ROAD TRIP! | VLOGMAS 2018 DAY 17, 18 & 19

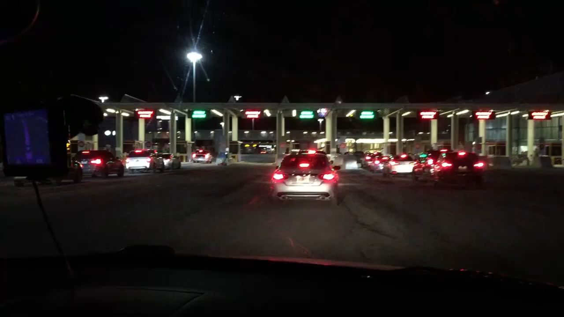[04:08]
The one with the police car. Good. Good choice. It's over there.
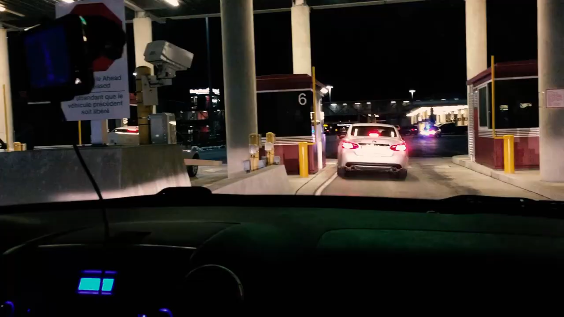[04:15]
Mom chose the worst one ever because three cars ahead of us have gotten duty, so stay tuned for that. Oh my God.